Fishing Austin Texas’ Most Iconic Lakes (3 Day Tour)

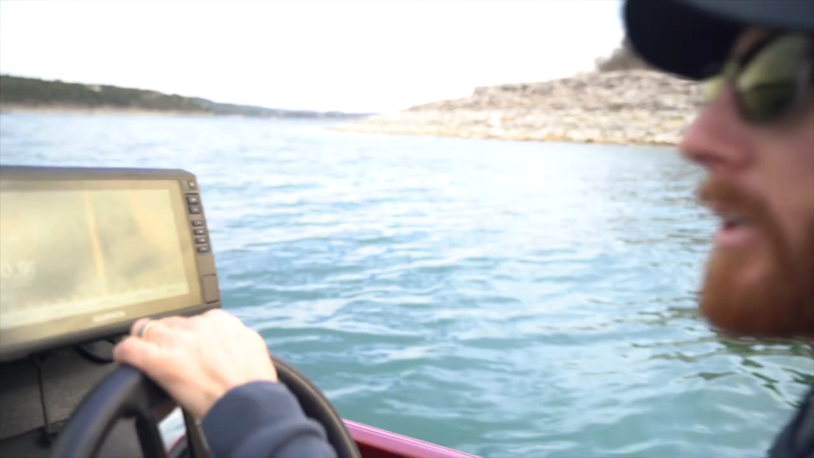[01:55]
Here we are y'all. Starnes Island right here at the mount. Side scan seeing if we see anything other than rock.